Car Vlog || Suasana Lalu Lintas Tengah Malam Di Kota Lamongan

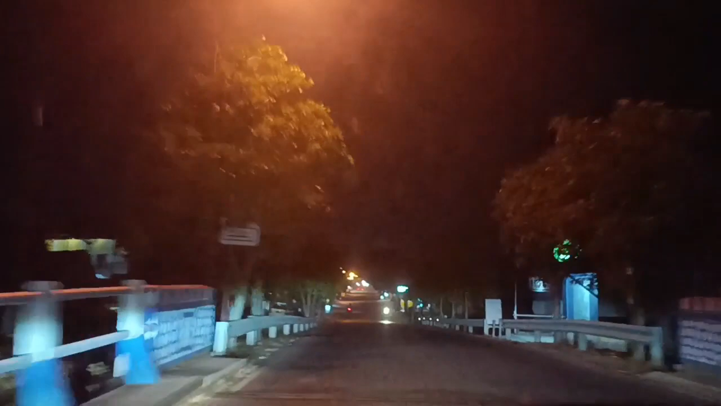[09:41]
Mungkin sampai sini aja lur, ini udah di Made. Saya mau lanjut perjalanan ke daerah Sugio sana, cuman videonya saya cukupkan sampai di sini aja dulu. Seperti inilah suasananya
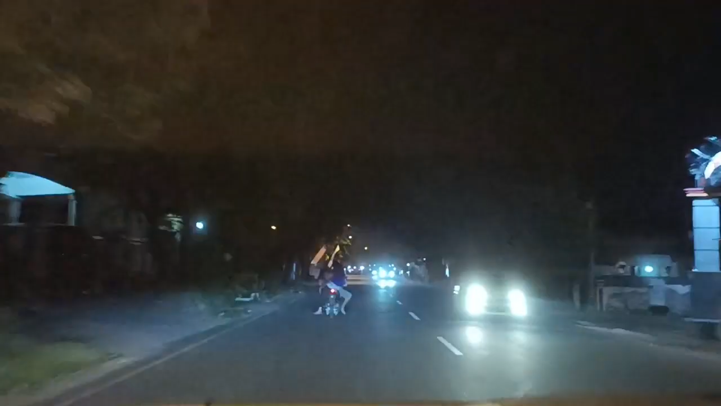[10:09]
lalu lintas di Kota Lamongan kalau lagi tengah malam, udah mulai berkurang. kondisi lalu lintasnya sudah mulai sepi. Oke, terima kasih sudah menonton video ini. Jangan lupa untuk bantu-bantu subscribe, like, dan komen. Wassalamualaikum warahmatullahi wabarakatuh.